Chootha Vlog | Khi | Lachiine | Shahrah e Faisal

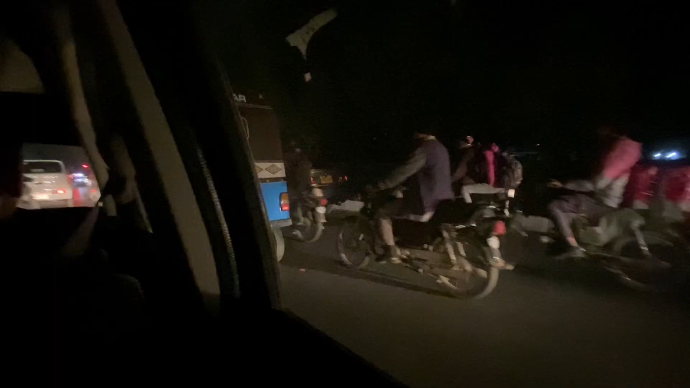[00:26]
यह बस जाने के शॉट्स हैं जो हम जा रहे थे हैं